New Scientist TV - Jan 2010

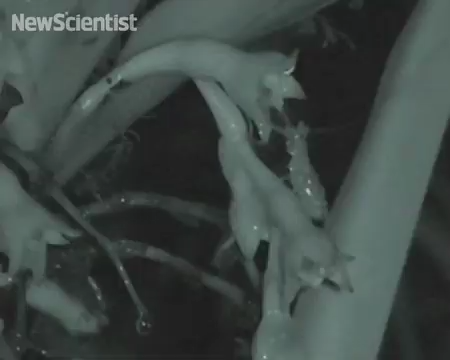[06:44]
to see this little larval stage cricket visiting the flowers and removing the pollen masses. Of course, that's the first time any such insect has ever been documented to be a regular pollinator.
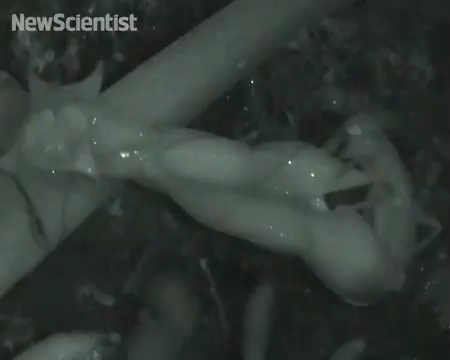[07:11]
They have the capacity to locate particular
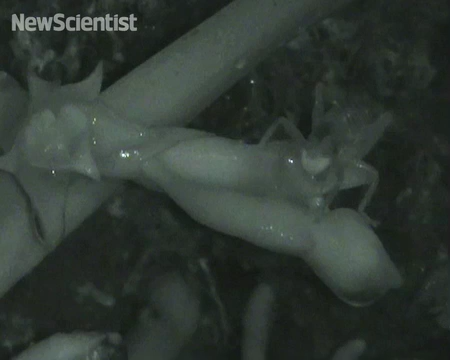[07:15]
landmarks in their environment and it means